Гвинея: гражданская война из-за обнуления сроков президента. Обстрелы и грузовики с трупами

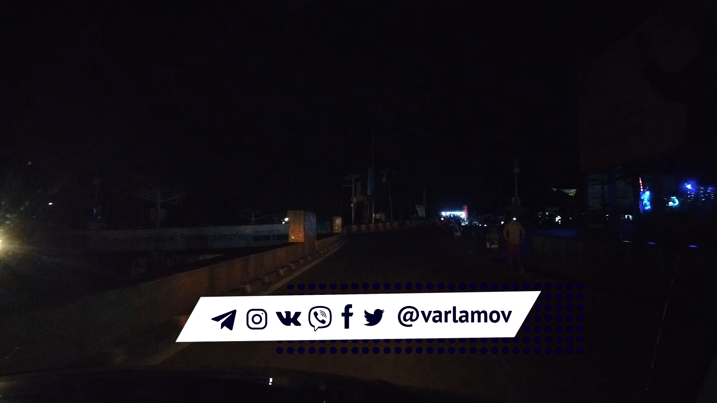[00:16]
Столицу страны Конакри по ночам практически не освещают. Мало что было видно.
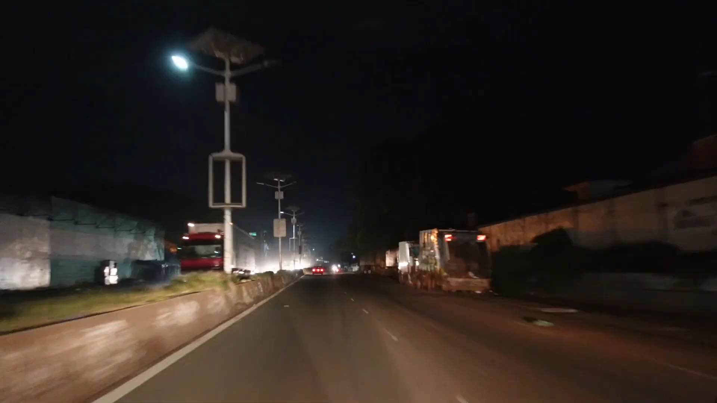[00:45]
Народ что-то покупает, продаёт, обменивается последними новостями, но всё это в такой относительной тьме.